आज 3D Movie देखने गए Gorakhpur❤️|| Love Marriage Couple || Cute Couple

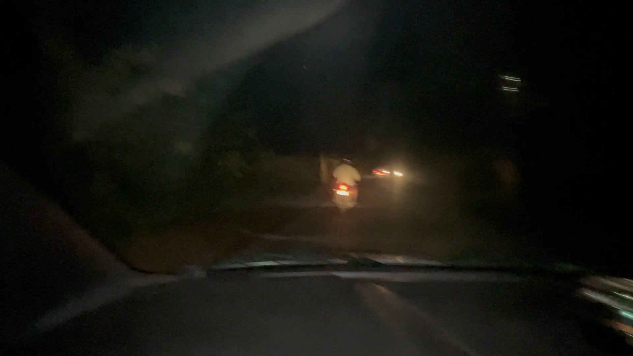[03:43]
ना कोई गाड़ी आ रही है ना कोई गाड़ी जा रही है और बस गिने चुने गाड़ी आ रहे हैं।
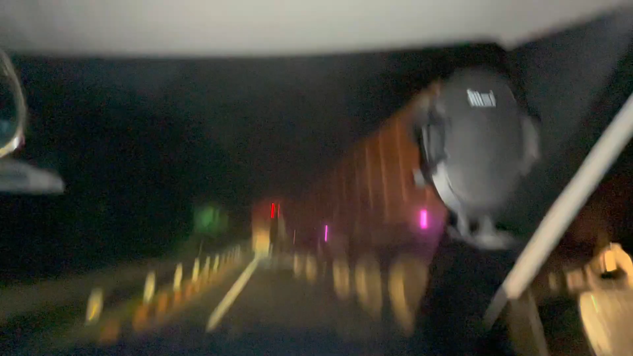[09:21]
गाइज ये रहा, देखिए कितना भयानक एक्सीडेंट हुआ है।